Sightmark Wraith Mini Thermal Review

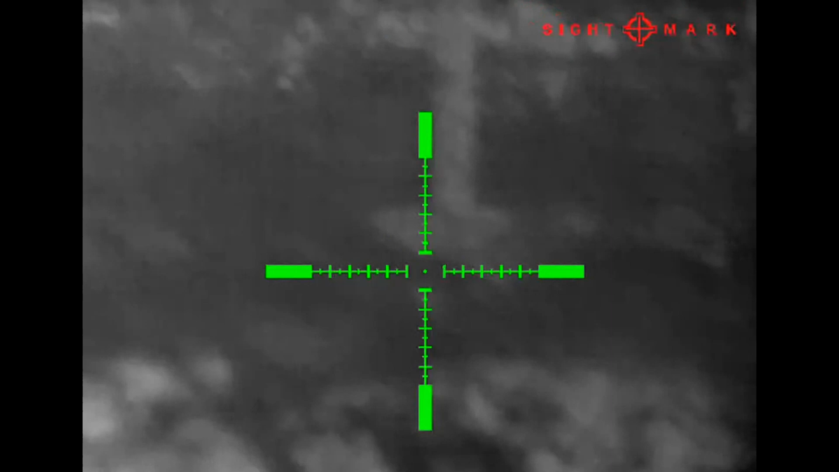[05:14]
of the images that are on our video here when you're looking through the scope it is
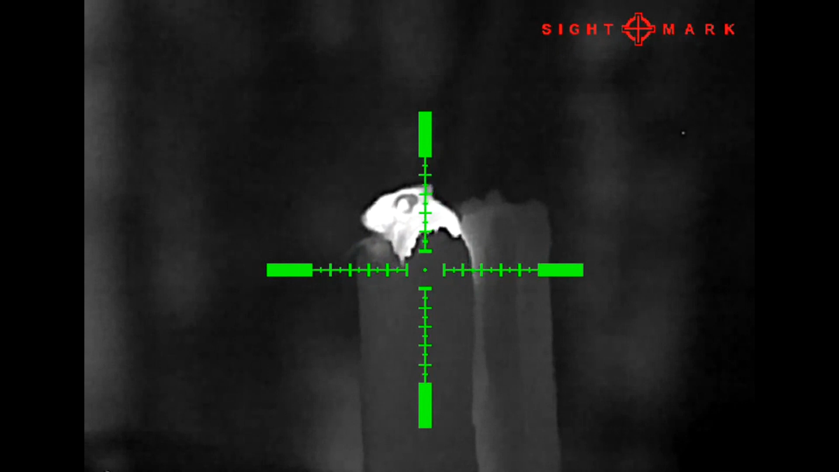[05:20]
higher quality so when you're actually out hunting it is better than what you'll see on any of the videos online